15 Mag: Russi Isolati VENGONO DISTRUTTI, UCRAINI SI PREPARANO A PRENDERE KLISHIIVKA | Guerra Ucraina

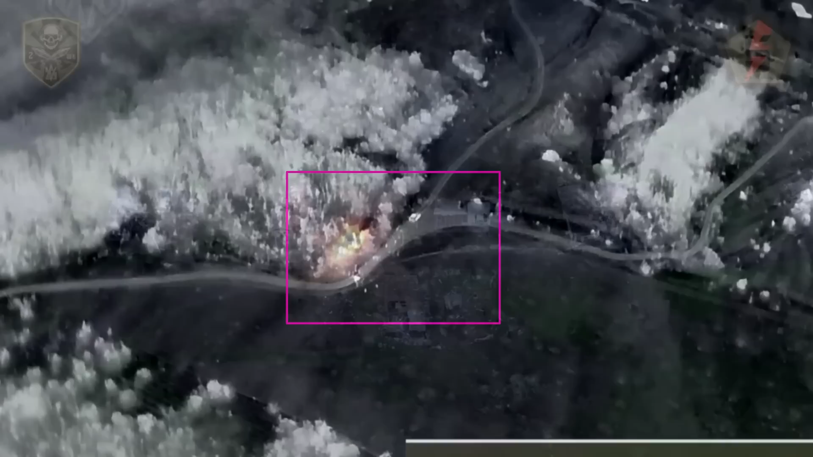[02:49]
Un altro video mostra l'individuazione di una seconda ondata di rinforzi durante la notte,
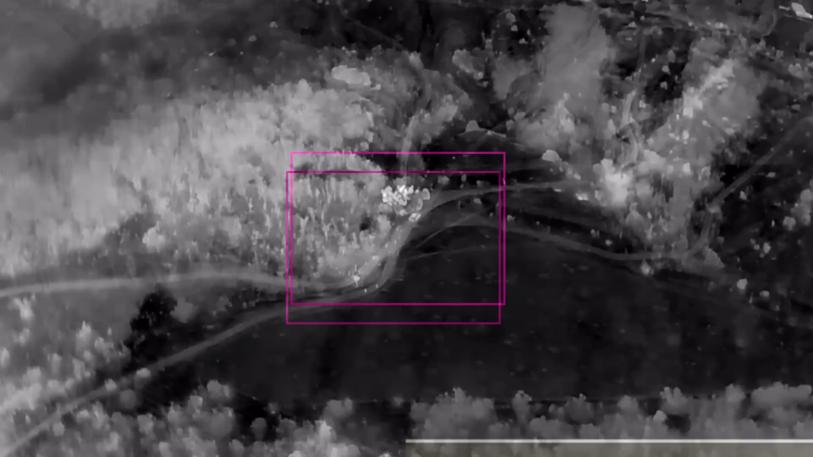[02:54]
che è stata prontamente bombardata appena scesa dai veicoli.